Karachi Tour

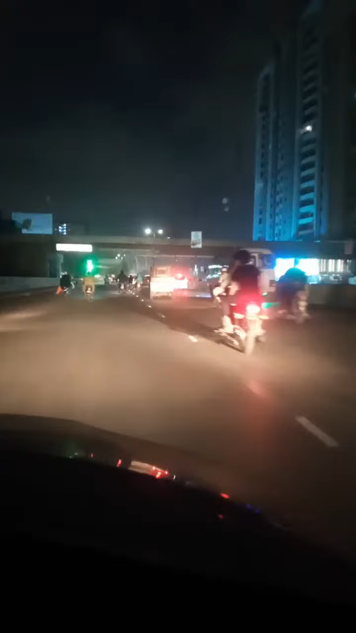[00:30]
इसी तरह का स्टोर बना हुआ है इम्तियाज का ही, और काफ़ी डिस्काउंटेड प्राइसेस भी चीज़ें मिल रही होती हैं। और मेरे लेफ्ट पे जाहिद बेकर्स हैं, ये सीधे हाथ में उल्टे हाथ में स्टार्ट होगी गुलशन के बाद।
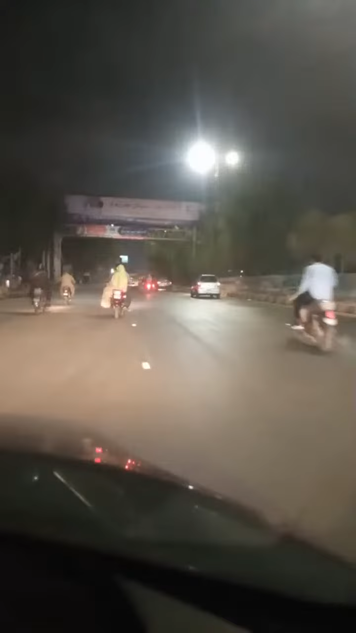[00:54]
और ये जो गुलशन इकबाल है,
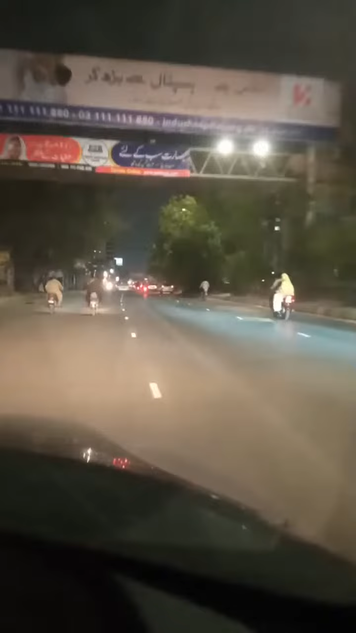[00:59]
ये यहाँ भी आपको बड़ी अच्छी जंक्शन मिलेगी, साफ सुथरी पढ़ी लिखी। और आप देख सकते हैं कि यहाँ कट बना हुआ है मोती महल जाने के लिए। और अगर आप सीधा जाएंगे, एहतियात में जाएंगे तो मस्कन को रास्ता निकलेगा,
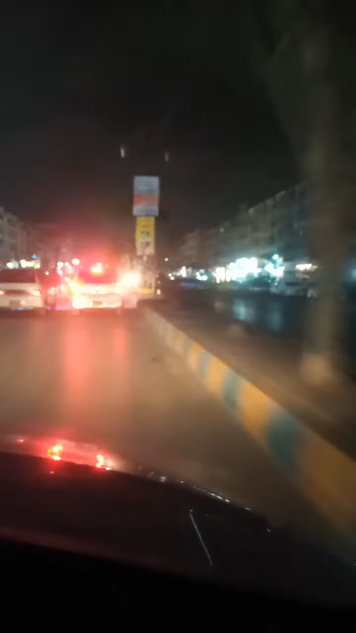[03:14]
तो ये सिग्नल पे खड़े हैं,
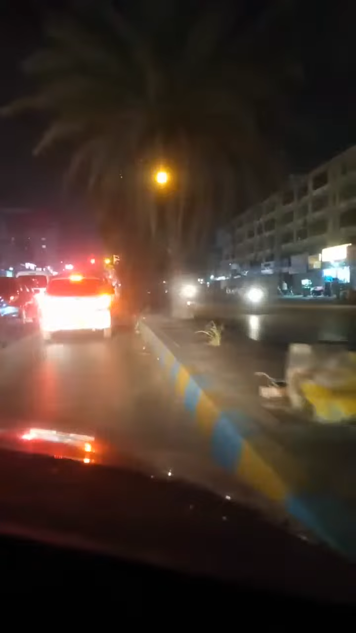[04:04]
और मेरे लेफ्ट पे जो है इसको बिक्री की काफ़ी मशहूर पूछने की बात की, अल्लाह अकबर।